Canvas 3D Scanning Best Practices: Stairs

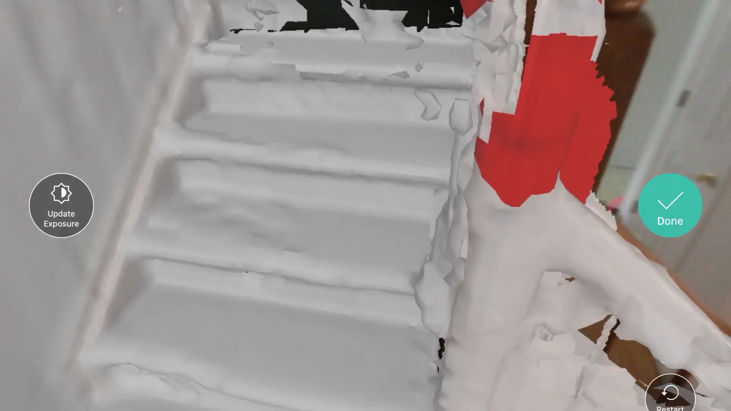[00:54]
If you're seeing red, it means you're too close. Scan at an angle to make sure you keep details like edges and corners in view. Avoid situations where the only thing the camera sees is blank white for several frames in a row.
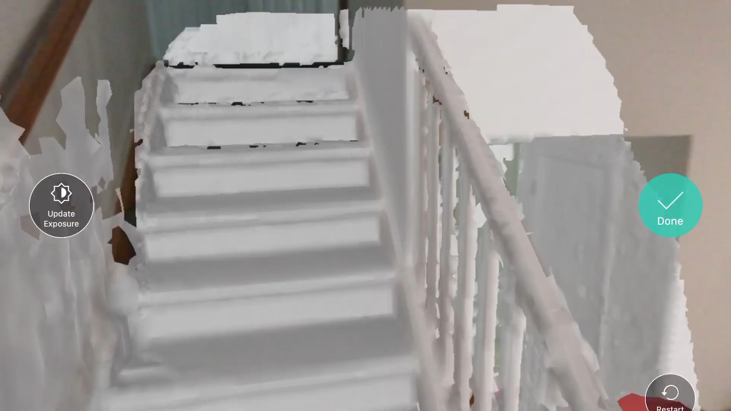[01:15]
You simply need to ensure that you've captured the width of the steps,
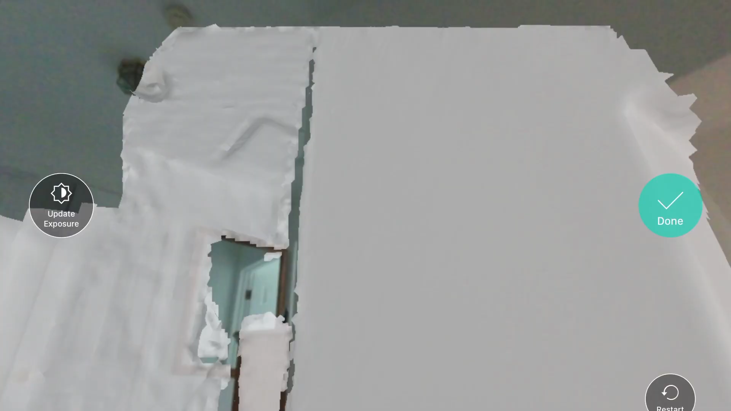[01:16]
where the walls meet the ceiling,
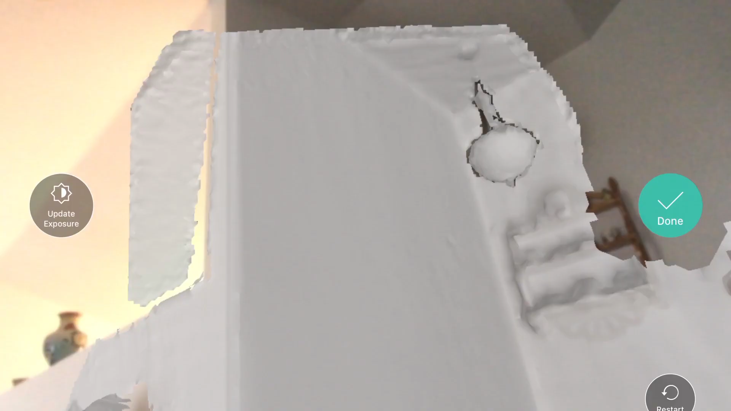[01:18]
and any other details you care about, like railing heights and drops in ceiling height.
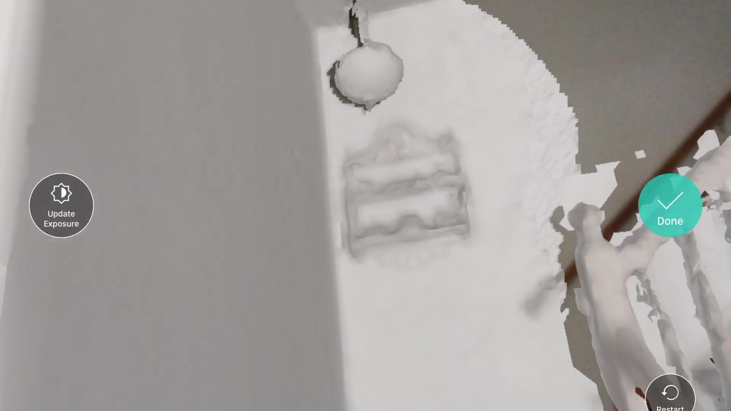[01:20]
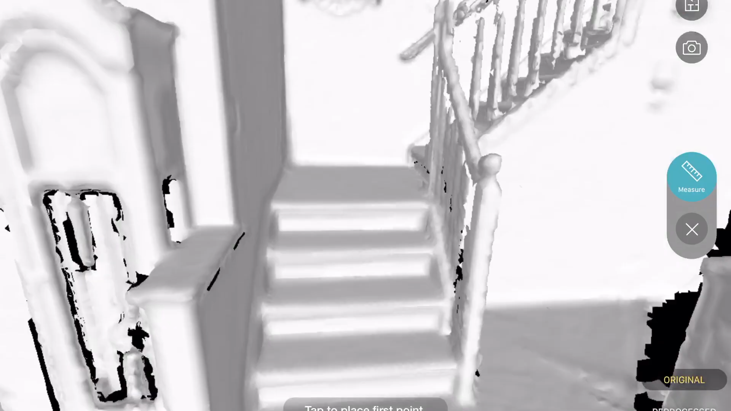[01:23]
Otherwise, holes in the mesh are fine, and won't result in holes in your CAD files.
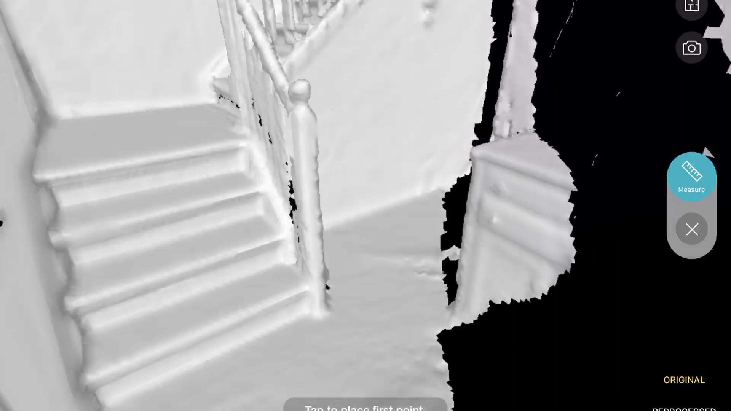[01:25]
Congrats, you've finished!
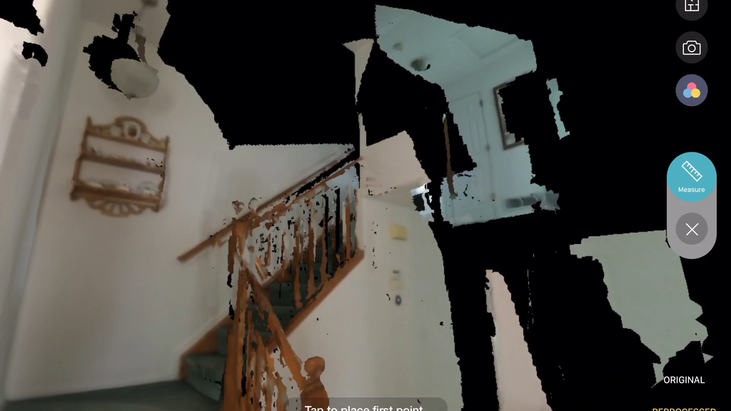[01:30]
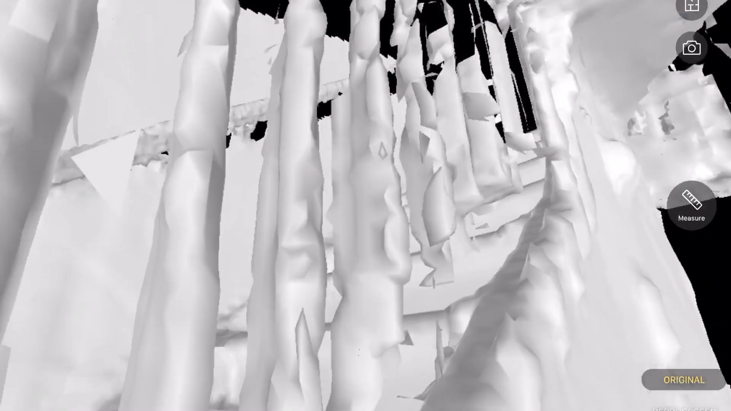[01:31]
Don't go back down the stairs again, as rescanning the same area over and over again can increase error.